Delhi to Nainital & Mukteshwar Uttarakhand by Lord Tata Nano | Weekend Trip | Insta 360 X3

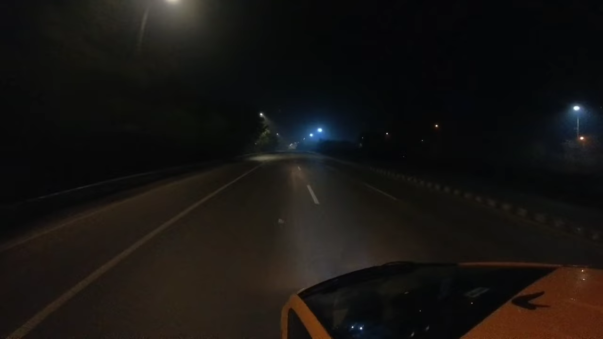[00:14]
आधी रात को निकल के करी हमने अपने सफ़र की शुरुआत। और रात को निकलने का फ़ायदा ये रहता है कि आपको ट्रैफिक बहुत
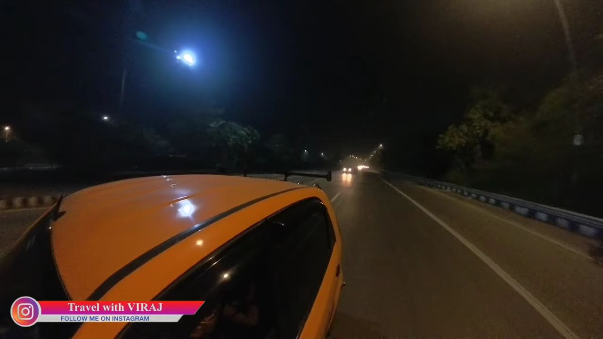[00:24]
कम मिलता है और आपकी ड्राइविंग जो है बहुत स्मूथ हो जाती है।